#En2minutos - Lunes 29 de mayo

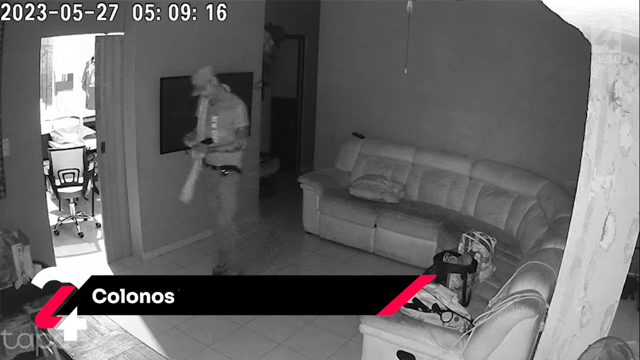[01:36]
habitantes del fraccionamiento de las flores capturan a un sujeto, presunto responsable de ola de robos.